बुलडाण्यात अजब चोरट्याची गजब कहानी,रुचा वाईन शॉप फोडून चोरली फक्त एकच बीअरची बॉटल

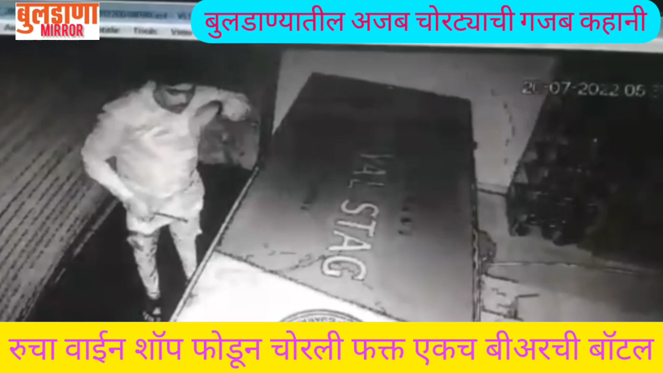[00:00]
अजब चोर्ट्यासी गजब कहानी संगम चौकातील रूचा वाइन शौप फोडून चोरली फक्त एकज बीर सी बोटल अलिकडे नशा खोरी वाडली